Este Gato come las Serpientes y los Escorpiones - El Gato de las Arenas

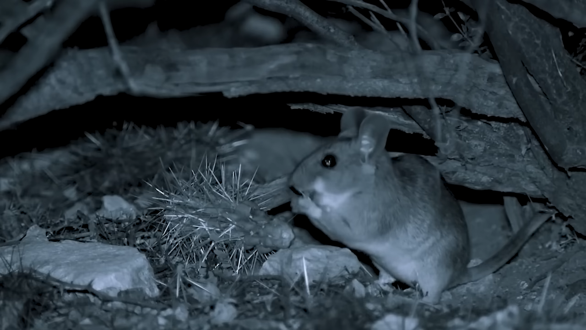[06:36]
explorando un territorio de hasta 8 kilómetros cuadrados durante la noche en una sola salida.
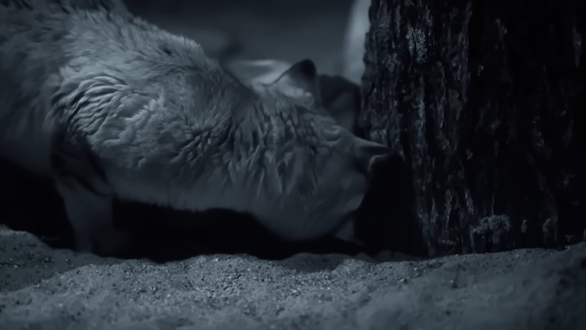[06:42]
Esta bestia se desplaza en silencio y con cautela.
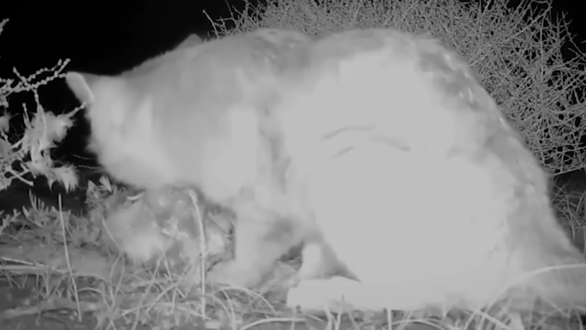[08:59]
entierra su presa en la arena para volver por ella más tarde y terminar su comida.